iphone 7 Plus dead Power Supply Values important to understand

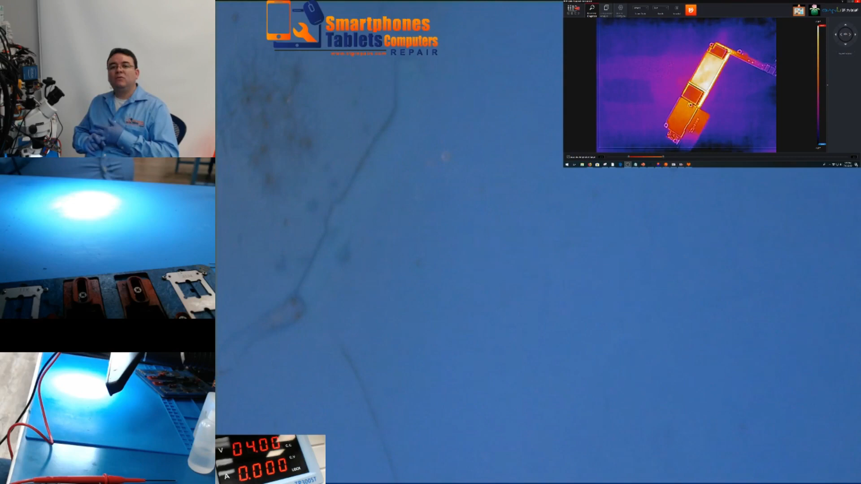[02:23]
Okay, cada vez que veo algo así, un comportamiento así, ya sé que va a ser en el BBAT, en el 1.8 o en el 3.0, generalmente de la NAN. So, if you see now, if we try, if we do this and we put it straight to the thermal camera, you can see right away that we are getting the heat is right here. Wait, what happened here? Right there. So, the heat is concentrated around here. Como ven, let's do it again.
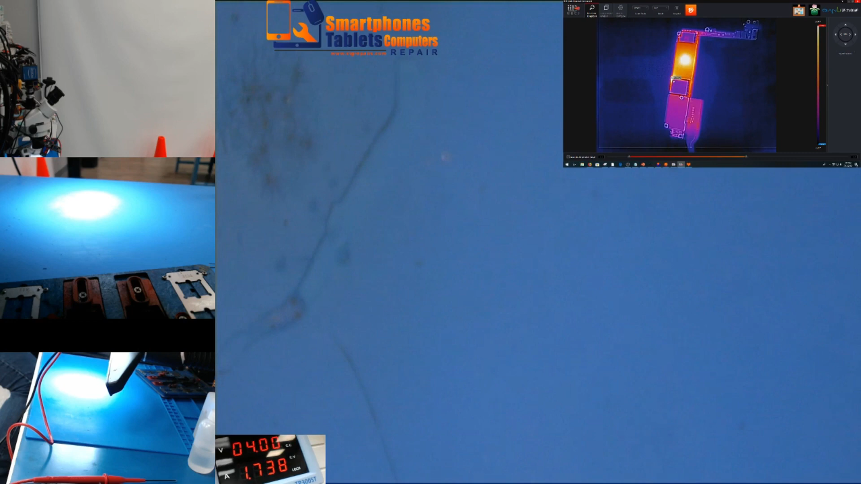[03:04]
Right here, you can see it right there. Okay, and the PMIC, the PMIC, so, but we know that's going to get hot because we have a short here. So, como ven, en lo que se calienta, estamos aquí al lado de la NAN y el PMIC, pero bueno,
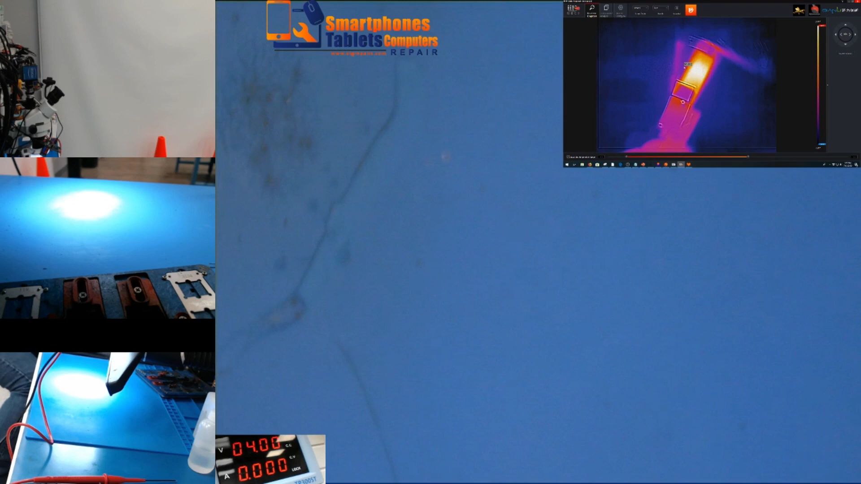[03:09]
el PMIC siempre se va a calentar cuando tenemos un corto de esa magnitud.
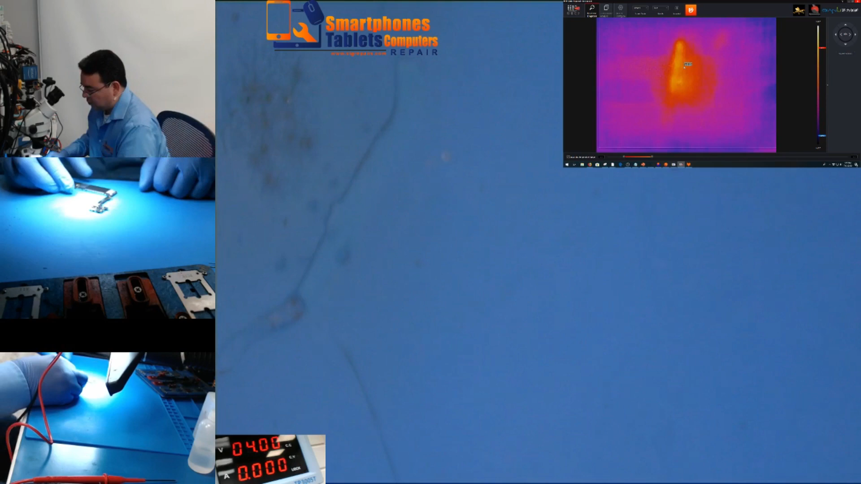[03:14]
So, next thing you do, okay, what you can do if you don't have a thermal camera?
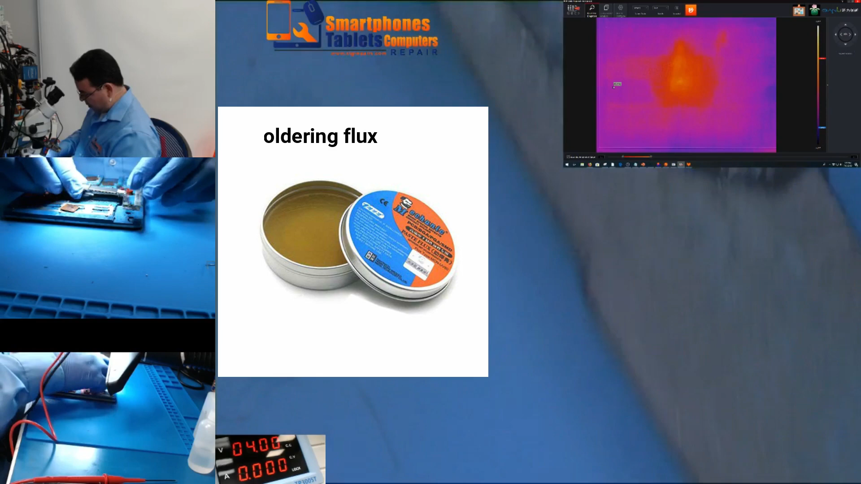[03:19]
You just can use rosin or you can use alcohol,
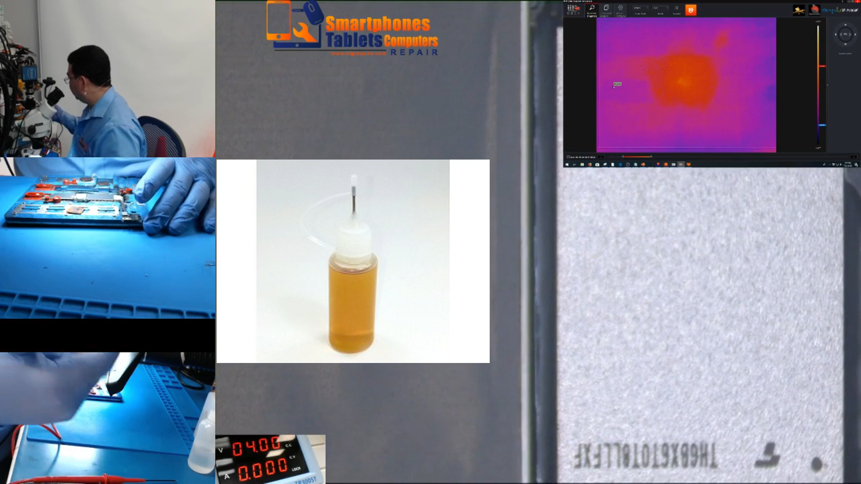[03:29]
There's many other things you can use.
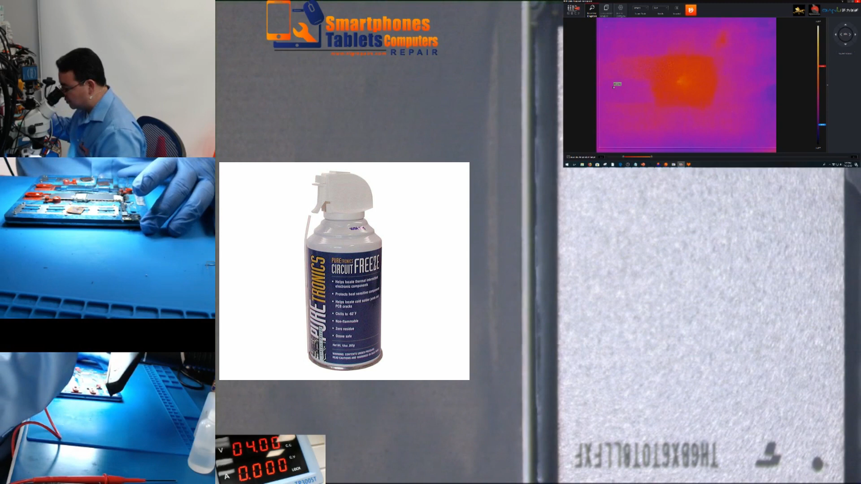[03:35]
If you don't have a thermal camera, that doesn't mean you're not going to be able to do the repair.
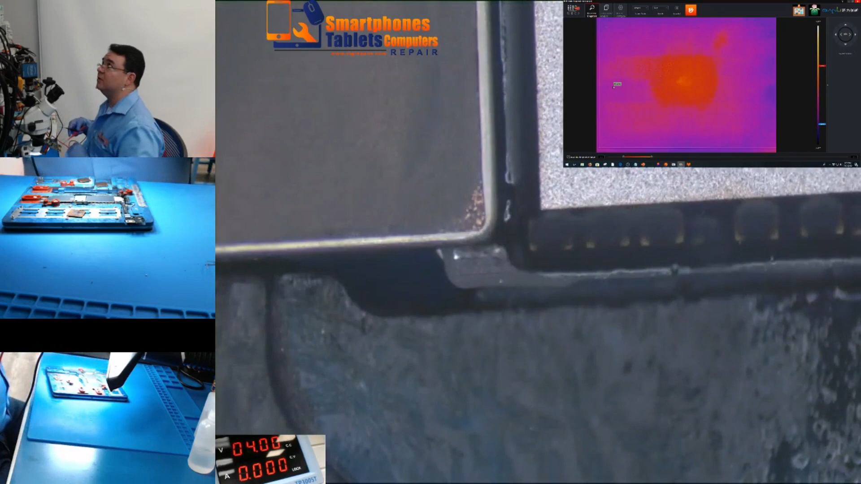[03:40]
If you don't have a thermal camera, that doesn't mean you're not going to be able to do the repair. Well, there are many things. There's rosin, flux liquid, alcohol, air frisado, okay, and many other things. Obviously, if you have thermal camera, it's going to be faster, but it's not that you can't do it. Okay, as you see here, this is the area right here. Okay, this component is short to ground.